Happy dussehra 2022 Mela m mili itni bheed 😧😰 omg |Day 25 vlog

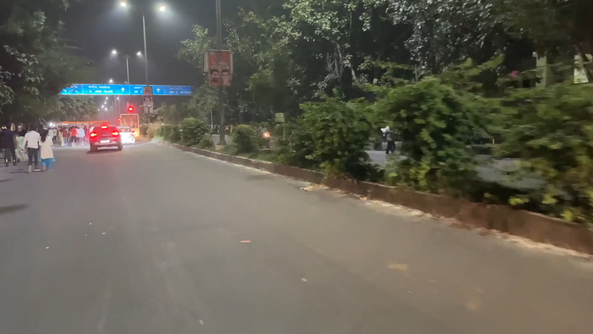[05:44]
तो अब घर की तरफ चल पड़े हैं, अब तो थोड़ी भीड़ कम होगी, वरना पहले तो पूरा जाम हो रहा था, किसी को याद नहीं। हम भी अब अपने घर पे चल पड़े।